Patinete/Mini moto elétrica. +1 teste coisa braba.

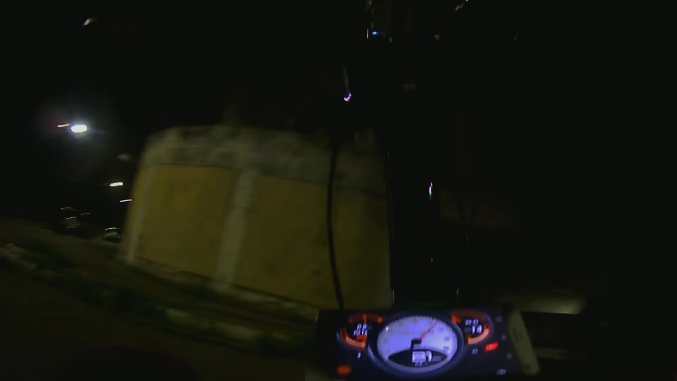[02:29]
Aqui tem uma fossa. Tocou o estribo no chão.
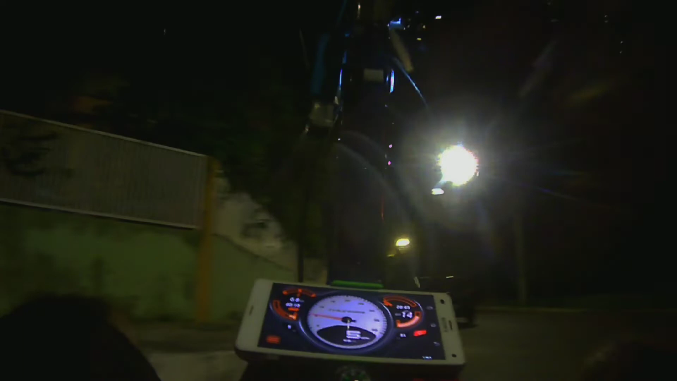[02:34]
Deitei demais. Vamos nessa. Ó. Vou deixar ela gradativamente, viu? Vai embalando, ó.
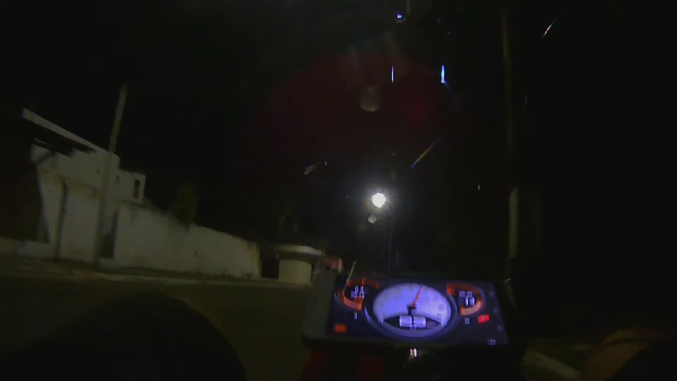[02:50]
23.
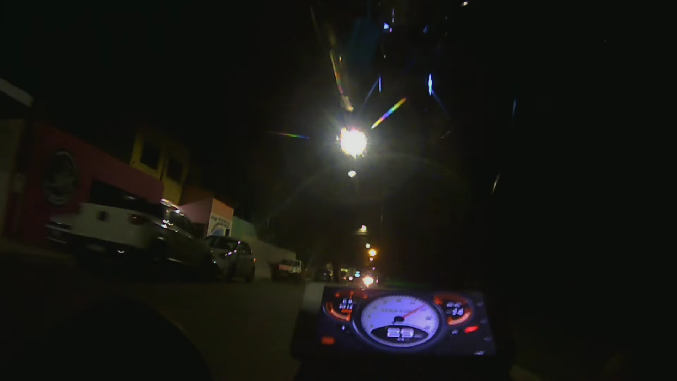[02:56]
Olha só. 33. Aqui tem um tombinho, galera. Ó.
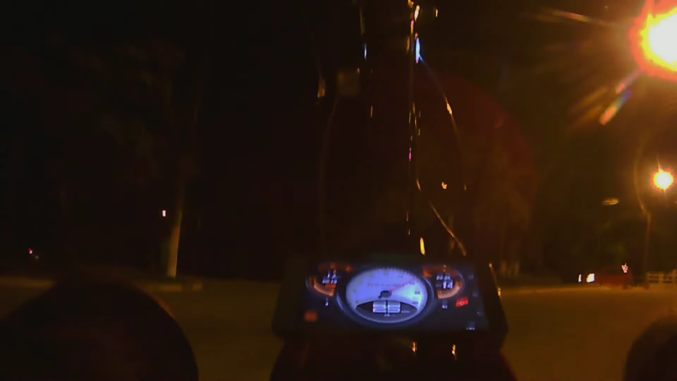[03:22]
Tô por aqui. Vou encostar aqui na praça pra fechar o vídeo. Foi vídeo rápido, como eu falei pra vocês. Encostando aqui agora. Rapaz, tá cheio de tombo aqui.
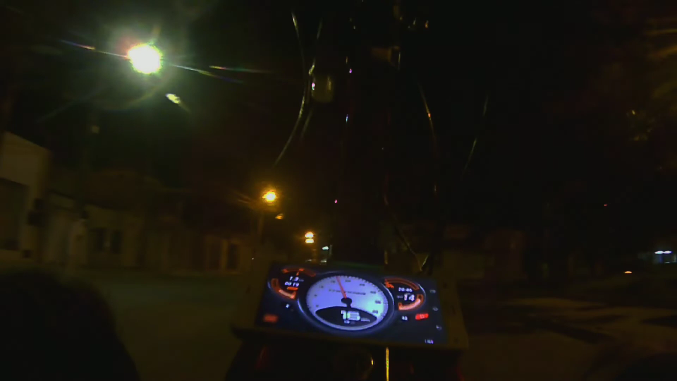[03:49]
Fechar o vídeo ali agora. Vai sem edição hoje, galera. Eu vou subir aqui agora.
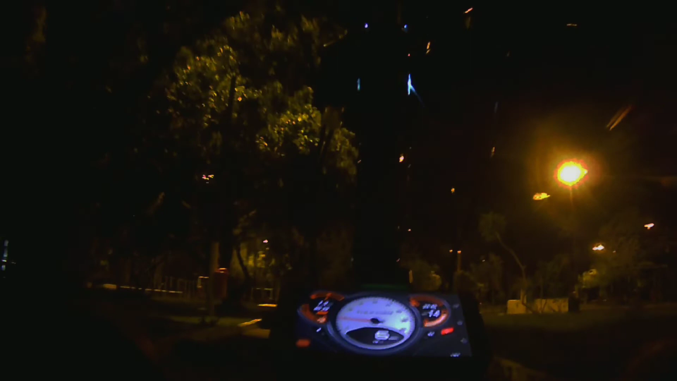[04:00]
Devagarinho, que aqui é cheio de tomba. Boa noite. Tá aí, meu povo. Vou encostar aqui no claro. Ó. Pronto.